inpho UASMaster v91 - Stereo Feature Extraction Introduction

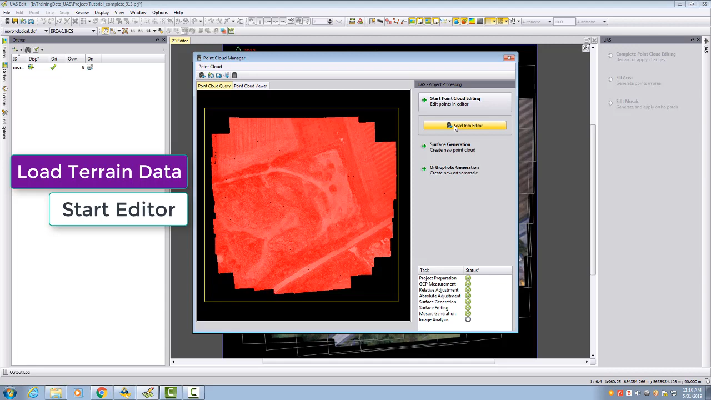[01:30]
I deactivate my points and then we can see now here
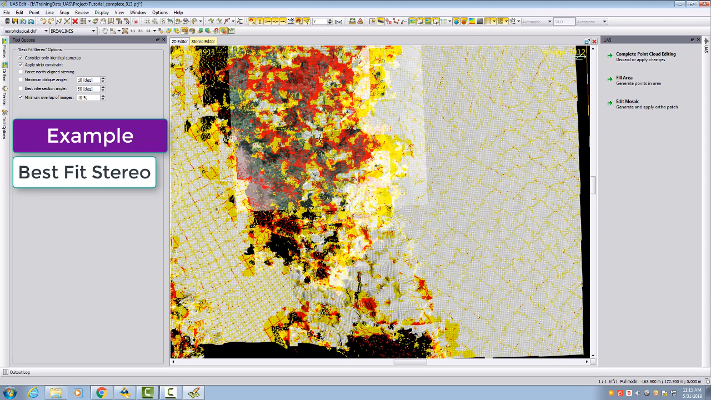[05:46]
are taking two images from the same strip so in my case image
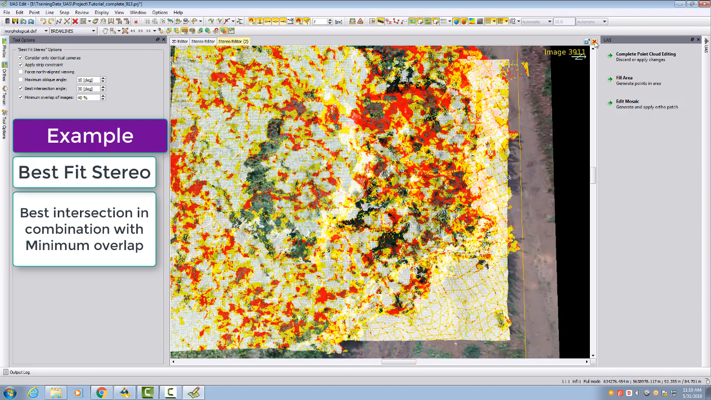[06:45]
the issue is of my minimum overlap and so I have to deactivate minimum overlap
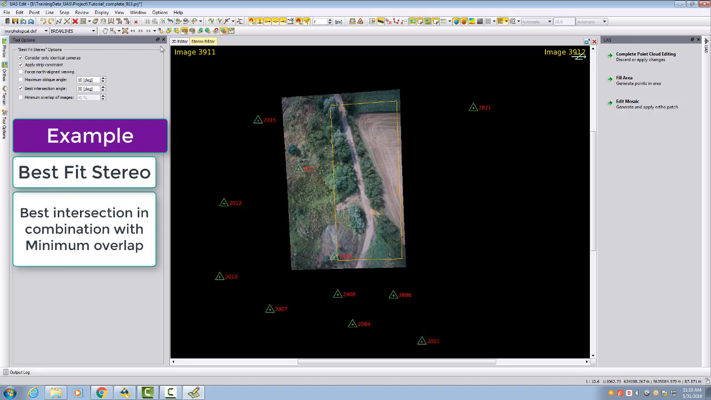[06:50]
and then I can go here select here this area and then he selects 3 9 1 0 3 9 1 2 because these two images don't cover any more the
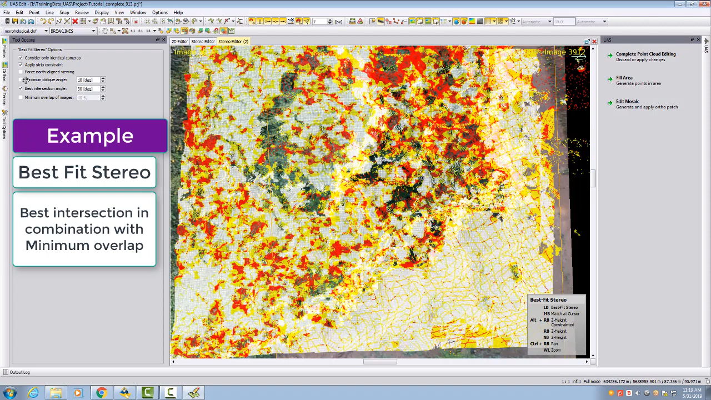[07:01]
full 40 percent now they have less overlap if I here switch off the point